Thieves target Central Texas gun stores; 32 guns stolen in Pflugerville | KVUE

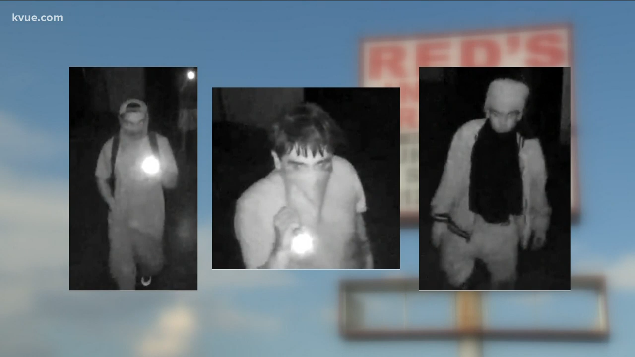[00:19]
The Bureau of Alcohol, Tobacco and Firearms says these three men broke into Red's indoor range in Pflugerville shortly after 3.30 Monday morning. They got away with 32 guns.